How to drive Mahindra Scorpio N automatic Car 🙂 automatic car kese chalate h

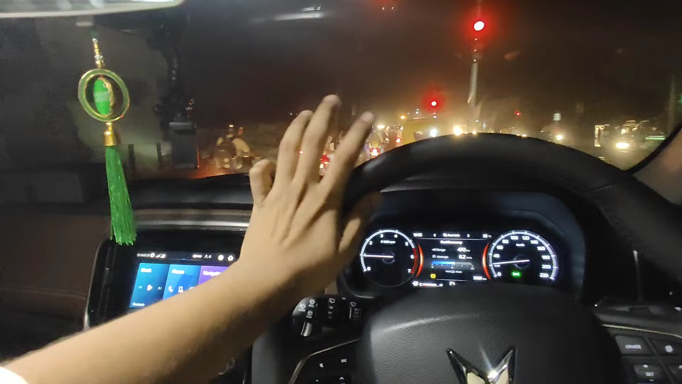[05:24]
अभी हम रोक लेते हैं, रेड लाइट हो गई है तो यहाँ रोक लेते हैं। अब देखो मैं जैसे रोकूंगा ना, देखो गाड़ी बंद हो गई अपने आप ही, ऑटो वर्जन लगा हुआ है। ये देखो ऑटो स्टार्ट, ये इसमें शो धुंधला धुंधला आ रहा है,
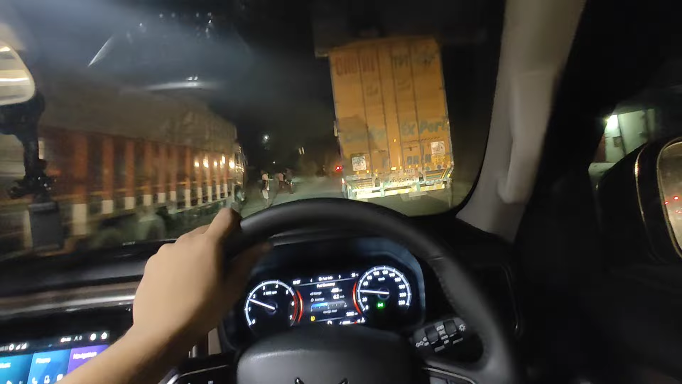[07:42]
तो भाई देखो कोई सी भी गाड़ी हो तो उसमें डी मोड लिखा हुआ होता है, यहाँ पर डी मोड पर ले जाओ और नॉर्मली चलाओ,